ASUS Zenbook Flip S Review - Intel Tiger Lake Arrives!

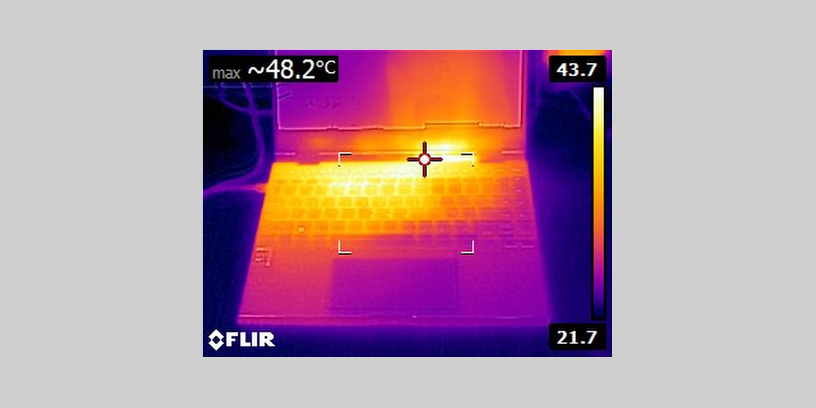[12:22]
On screen: max 48.2°C
Now, these surface temperature claims are pretty evident, since the keyboard area keeps cool, and even most of the bass as well. There's a small hotspot right in the middle, but even if it's on your lap, that won't be too much of an issue due to its location.